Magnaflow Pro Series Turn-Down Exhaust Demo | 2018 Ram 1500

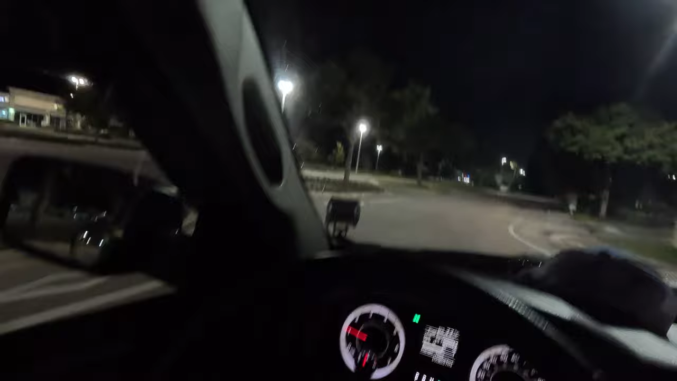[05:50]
point um is a review of these nylight uh led lights um they're on amazon i think they're sold other places too but the brand is called nylight but i have the
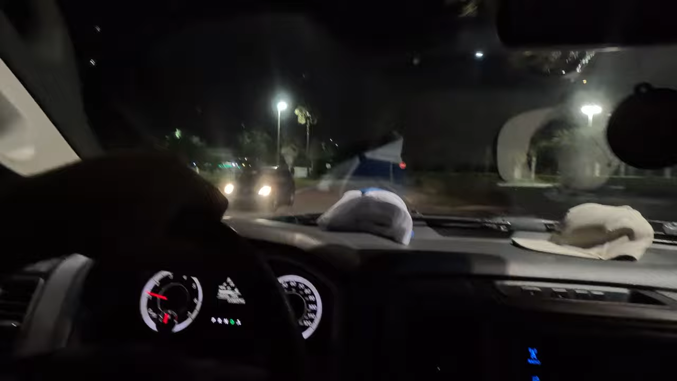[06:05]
two small spotlights um with the underhood attachment and then i have i think it's a 20 inch maybe not that big maybe it's
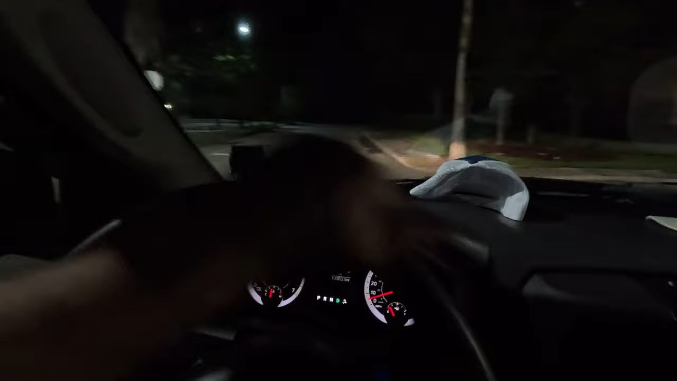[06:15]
a 14 inch i have the led bar on the front bumper